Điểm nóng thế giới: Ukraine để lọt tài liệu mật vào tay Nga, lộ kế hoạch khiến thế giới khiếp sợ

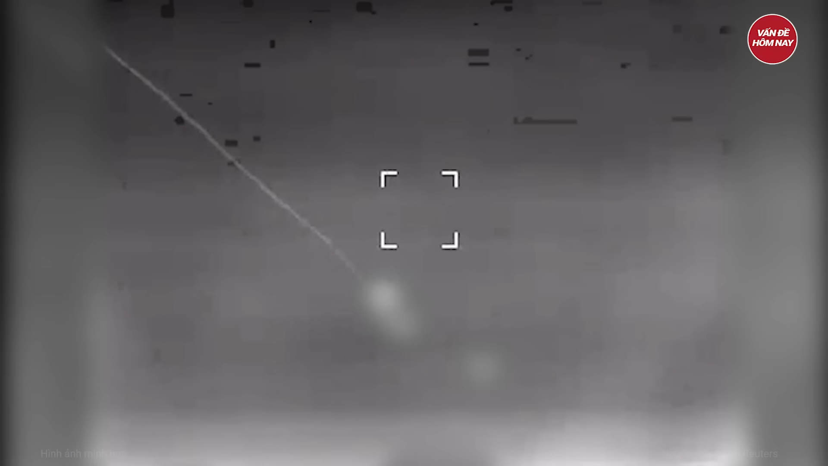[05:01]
lữ đoàn cơ giới 65 của Ukraine cũng công bố một đoạn video ghi lại khoảnh khắc hệ thống pháo binh M142 Hima-S pháo hủy tổ hợp phòng
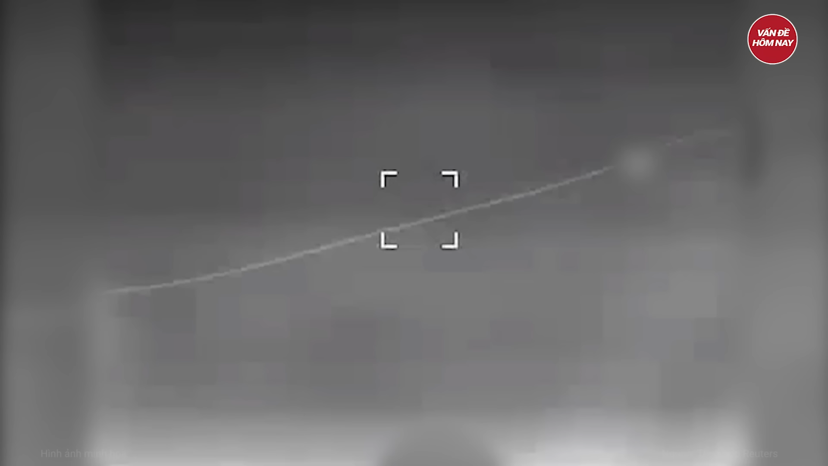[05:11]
không Strela-10 của Nga bằng một đòn tấn công chính xác Theo các nhà phân tích quân sự của Oshin,